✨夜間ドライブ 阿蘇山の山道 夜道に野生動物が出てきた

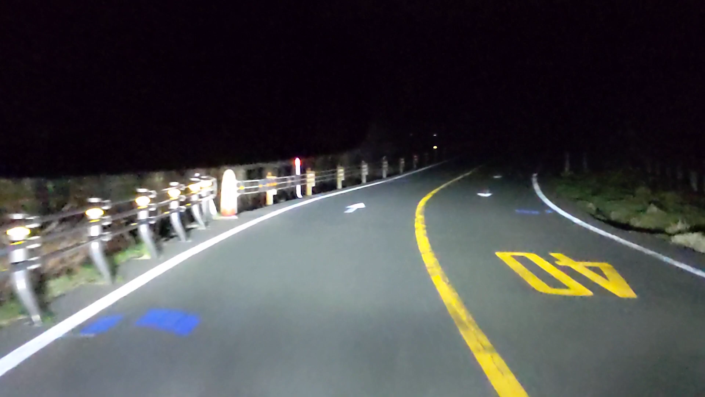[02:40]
あ、あれは飛行機か。ということは、いっぱいいるんだな、今。うん、夜はやっぱ。夜はいるんだね。うん。だから夜は。あの、サファリみたいなやつ。車、車飛ばしたら、やっぱ行けんって言うやん。やっぱり。そりゃそうだよ。車の明かりでね、動物がやっぱり立ち止まる。あ、そこにもなんかいるよ。ほら。ほら、そこにいる。すがだな。光って光ったから、そこに。あ、ほら、いた。あ、ほら、いた。ほら、いた。ほら、いた。ほら、いた。ほら、いた。